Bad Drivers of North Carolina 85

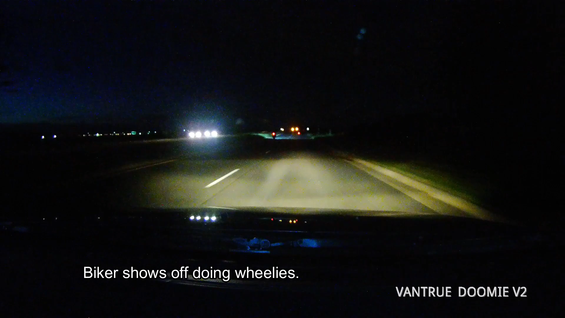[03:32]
Oh, look at this guy showing off.
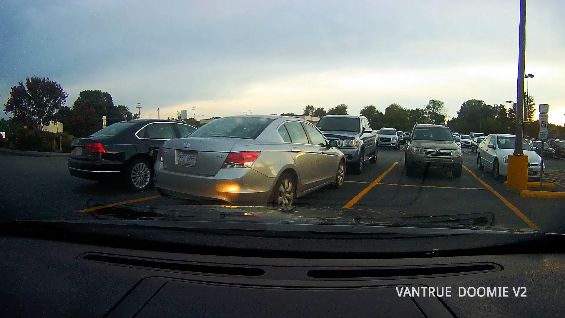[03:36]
I was in a parking space. That Honda is in a parking space. But uh-oh, that Volkswagen is not in a parking space.
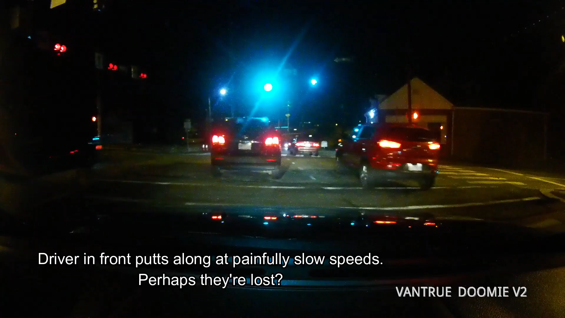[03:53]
Jesus, what is wrong with your car?